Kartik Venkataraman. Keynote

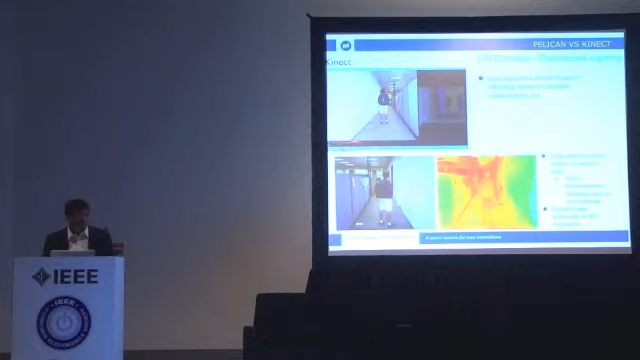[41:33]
Outdoors, it's a completely different issue. IR is all bound with the amount of IR light.